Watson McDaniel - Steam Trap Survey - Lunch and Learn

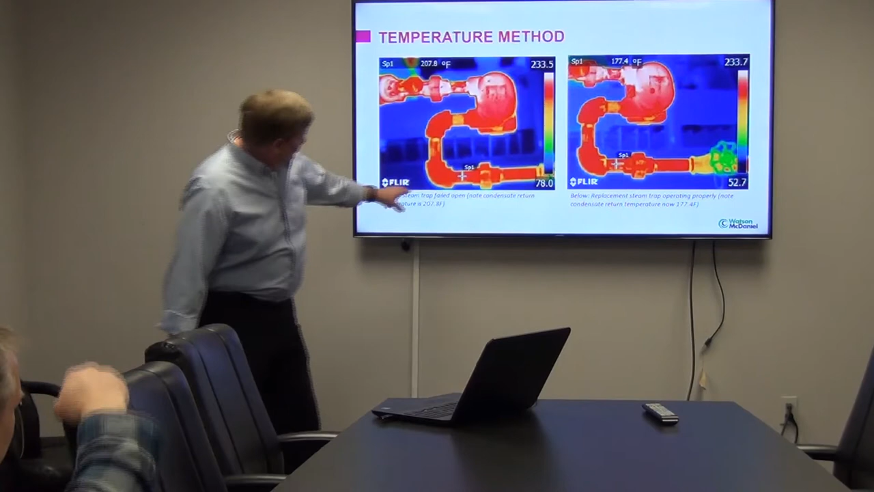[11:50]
I think that 78 is just in about the return the shading. So if it was blue, dark blue, right. It's 78, and if it was 52 over there, that's yeah. So essentially what it's saying is they're looking at temperature on the inlet side of the trap. Those numbers, that's a hard slide to really comprehend because a float thermostatic trap is one of the more difficult traps, the most difficult trap to build.
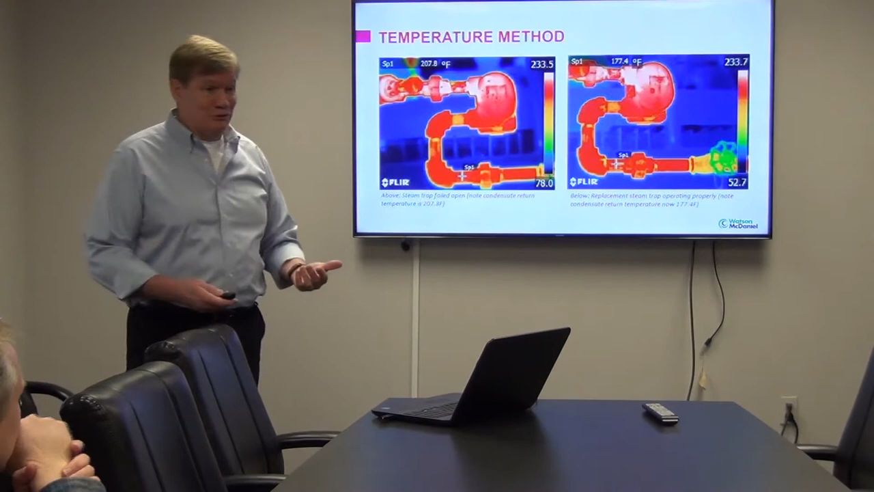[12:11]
Looks like there's a plus sign that shows where the temperature reading's being taken. So the 207's right there. 7.1, okay, you're correct. That's and correct. Then over on the other one it's 77.
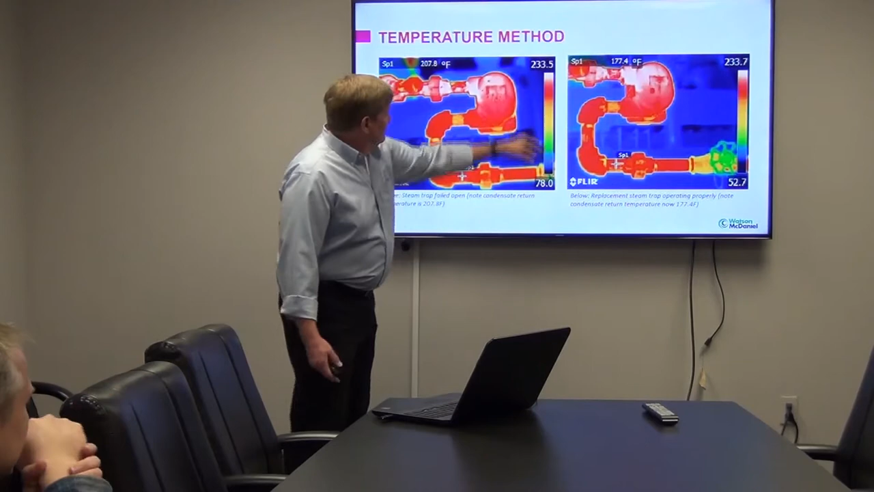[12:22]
Okay, I'm looking at it up here. Sorry to dislike this mic. that's what you're looking for as far as trap operation.
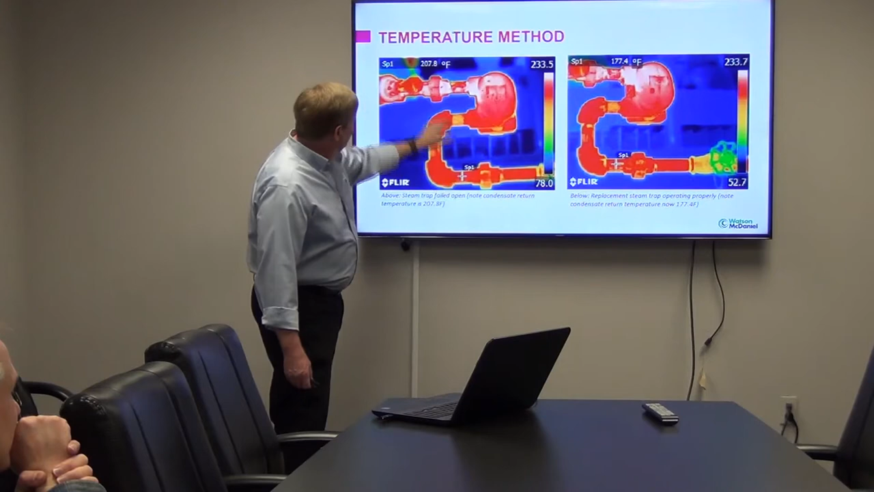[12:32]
So they're saying down here my temperature, somebody picked up, yeah. Is 200. So they're saying that's too high. It's not holding the condensate back to allow it to subcool and allow my temperatures to drop.
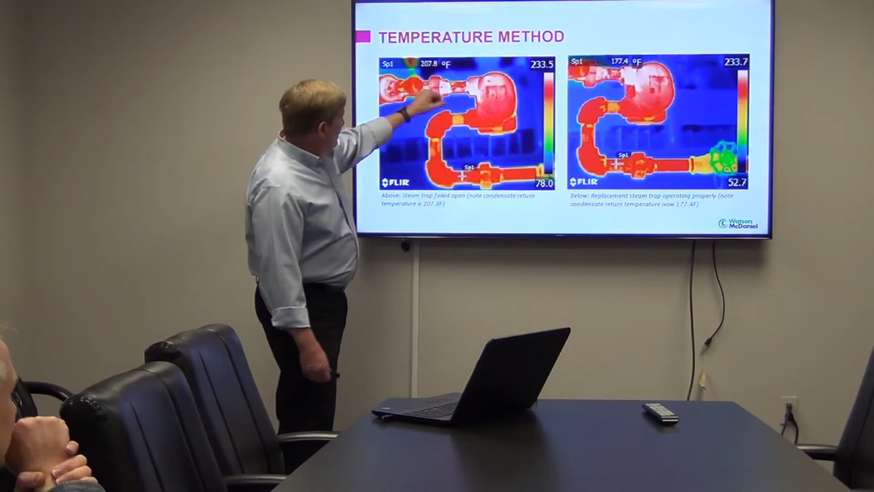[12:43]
Normally on here, what we used to do years ago is actually put a temperature sensing device right here. That way you can actually see how the traps are operating. Because on a float thermostatic trap, now this one it says operating properly at 177 degrees F on the discharge. Okay, that's good. You could also, if you wanted to, test it right here at this point.
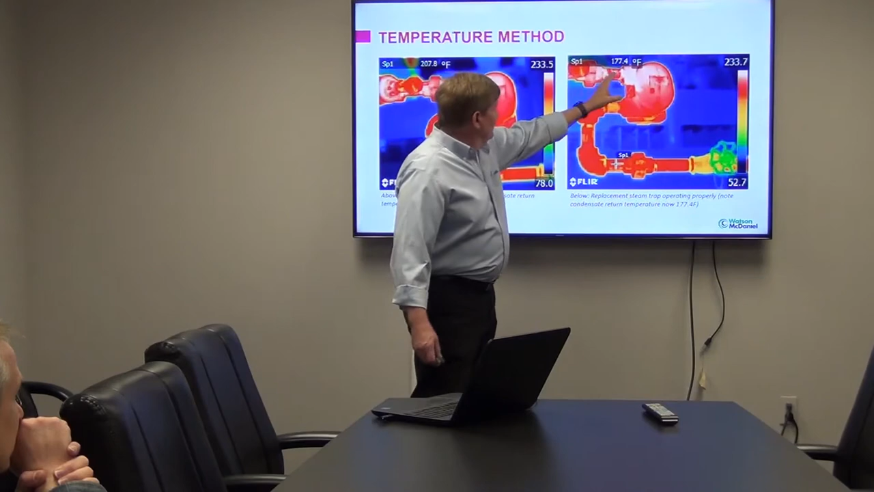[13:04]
Normally a float thermostatic trap is going to allow that condensate to drain as it's forming. So you don't see much of a temperature drop from your 233 degrees. It's normally very close to that saturation temperature. But these are nice tools. This gives you an insight view of what's going on your pipe. You can do this on a heat exchanger or an air coil.
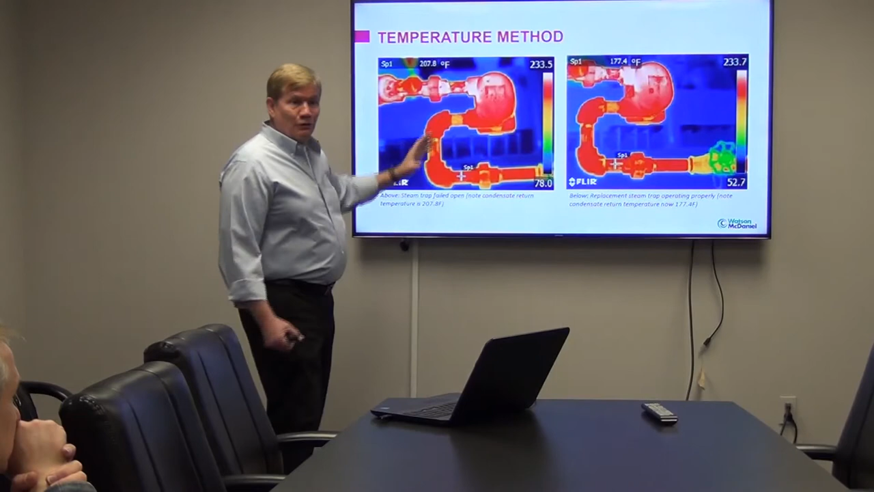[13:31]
Run that down the face of the coil or the heat exchanger and see what's going on as far as are the traps operating properly? Are they allowing the condensate to discharge? Or is it backing up into my system?
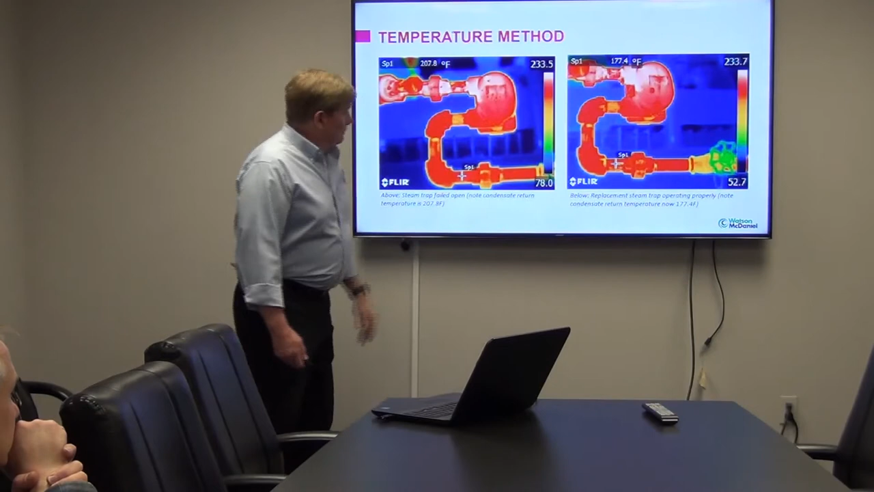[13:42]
That's one way of doing it.